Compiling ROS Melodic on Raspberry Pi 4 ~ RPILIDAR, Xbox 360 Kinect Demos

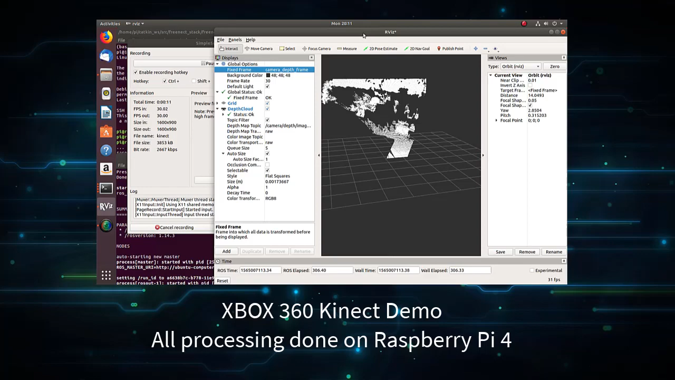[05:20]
All processing was done on the Raspberry Pi 4 locally and desktop computer was just used for running RVs for displaying the information.